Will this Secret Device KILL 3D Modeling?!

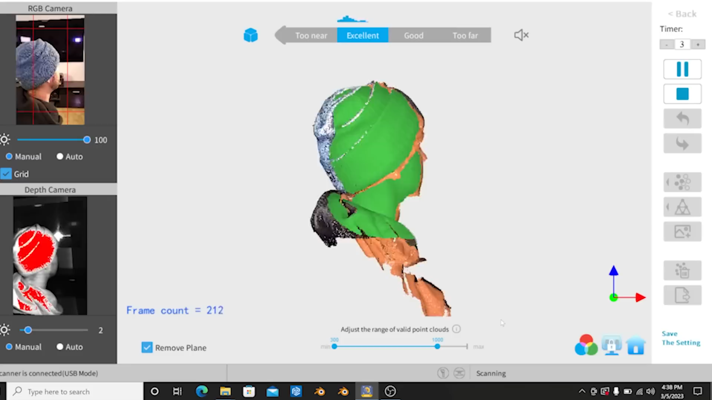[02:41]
done any 3d scanning before after processing an entire scan which consists of making sure that the object has been scanned from every different
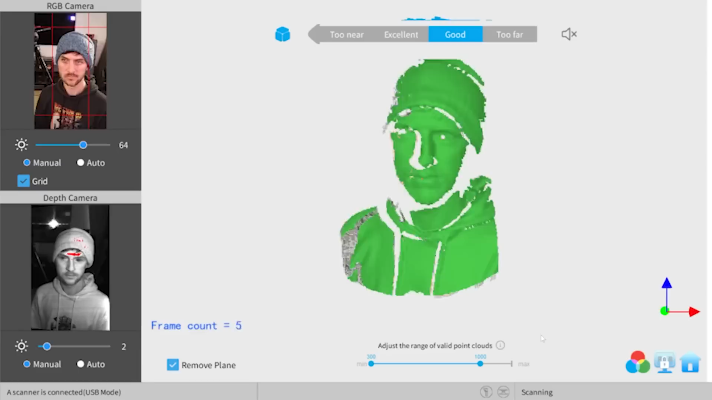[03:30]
and for doing this sort of visual effects I just went ahead and created a complete 3d scan
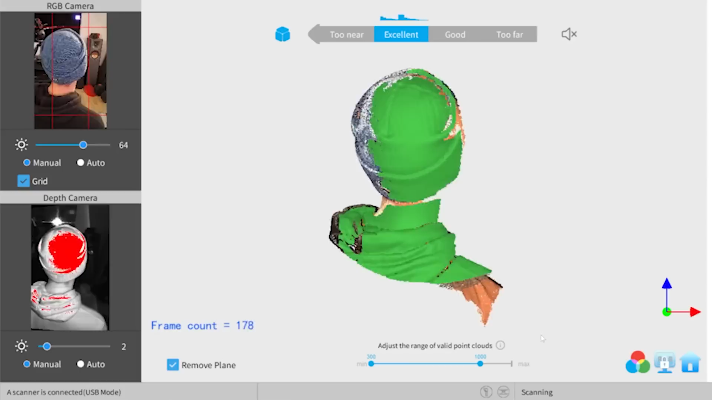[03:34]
of my body hair can sometimes be a little bit trickier for a scanner so I'm just making it really easy by wearing a hat with the help of an assistant I managed to
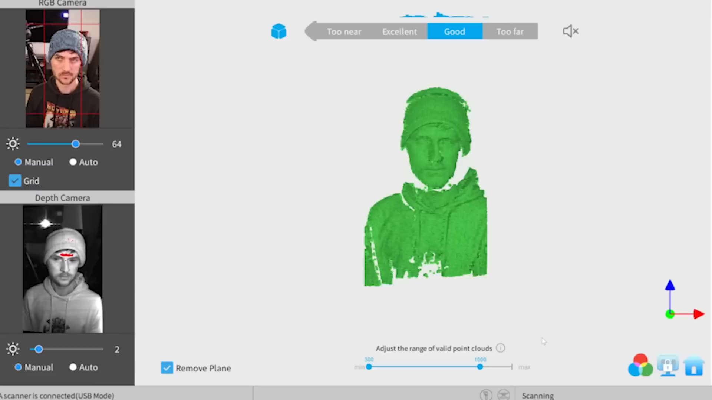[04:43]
3d scanning this is basically that but a lot better where you have a much higher
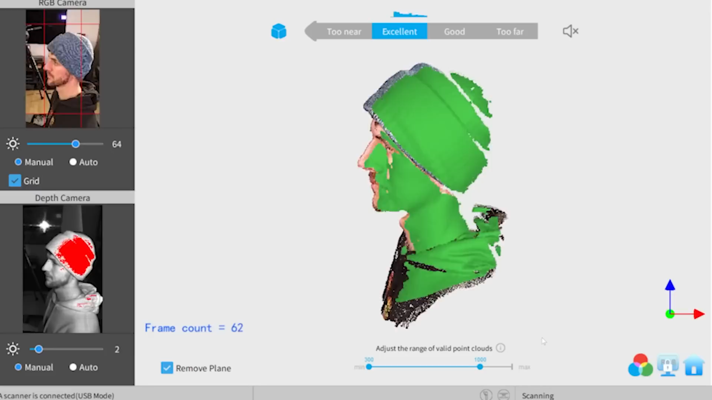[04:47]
accurate scan with the multiple sensors in the smart AI software it's capable of tracking objects and scanning them way more accurately to real world scale